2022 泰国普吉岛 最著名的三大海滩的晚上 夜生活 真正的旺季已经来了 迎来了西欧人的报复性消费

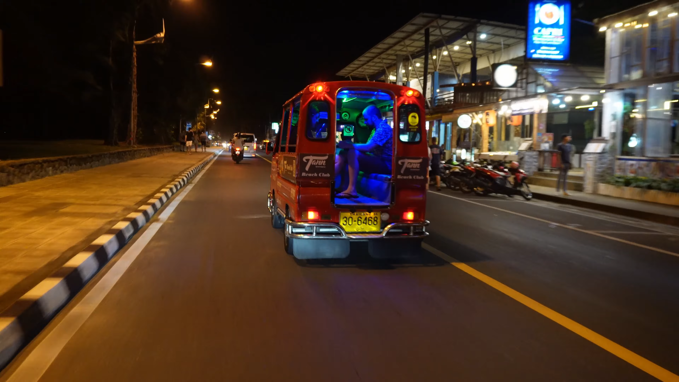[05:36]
了。我是一边开着车一边拍这个视频的，